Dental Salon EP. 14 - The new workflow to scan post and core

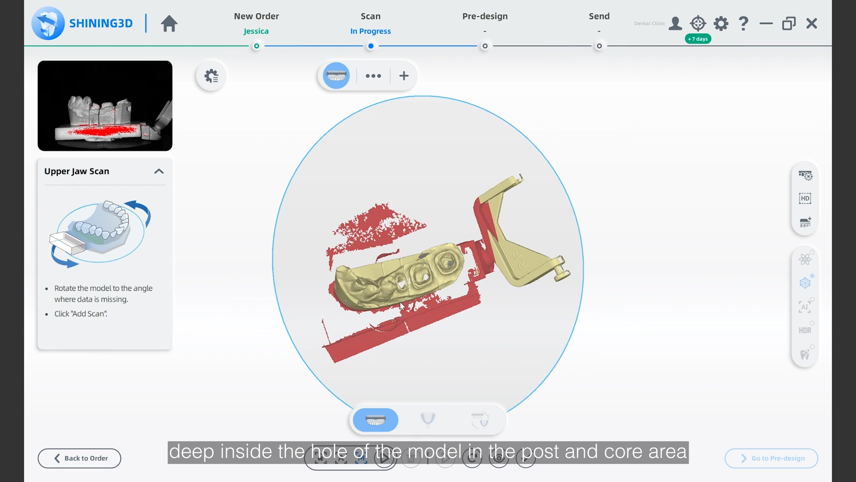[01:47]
It doesn't matter, just move forward to scan the impression.
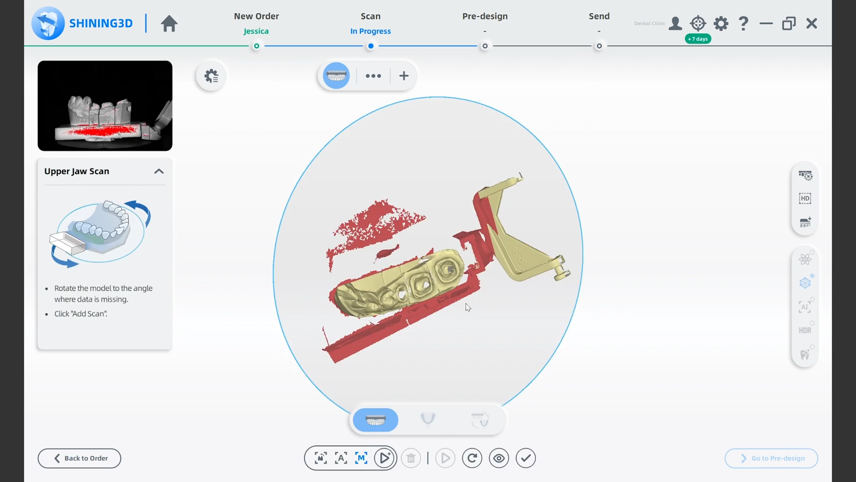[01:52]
Put the upper jaw post and core impression on the jig and fix it in the turntable and click start to capture the data.